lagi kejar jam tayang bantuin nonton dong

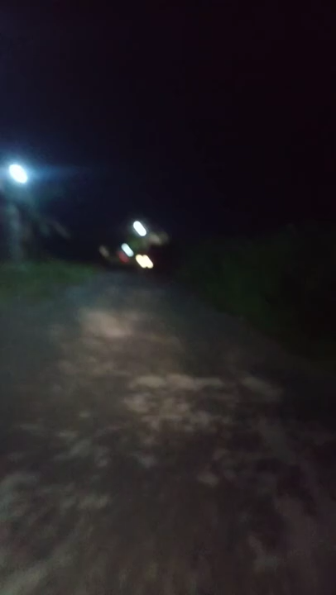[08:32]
Rumah nggak ada, jalan rusak-rusak, jadi semuanya gelap guys ya. Di sini serasa neover guys ya, serasa naik motor keras di sini, padahal motor bebek anjir.
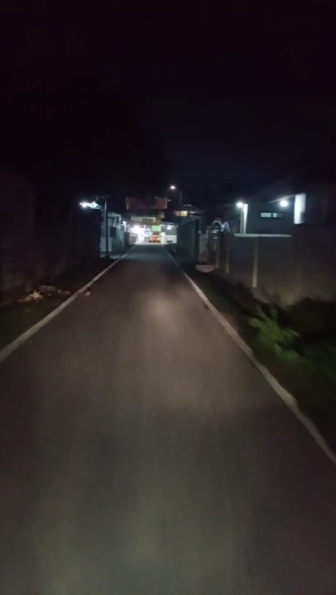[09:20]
Inilah keadaan sekarang ya, aman damai, tetap tentram, senyap-senyap ya guys. Inilah sudah keadaannya, kondisi Palu guys ya. Ini perumahan Palu Timur, jadi suasananya begini guys ya, aman, terang, sepi-sepi, damai, ya begitulah.
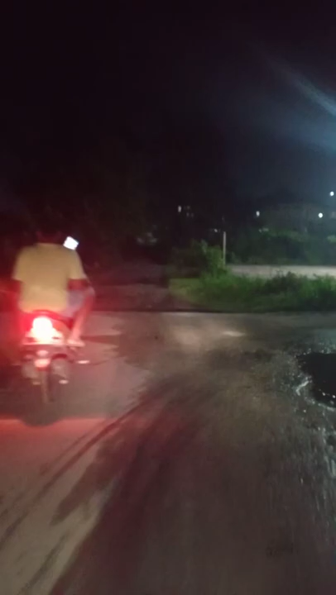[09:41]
Oke guys, jadi guys ke anjir, sini adalah daerah kuburan Cina guys ya, daerah kuburan Cina. Jadi kuburan Cina ini guys ya, daerah kuburan guys ya, Sini dulu tempat main saya, guys. Kejar layang-layang, ya. Semua dikejar. Anjir.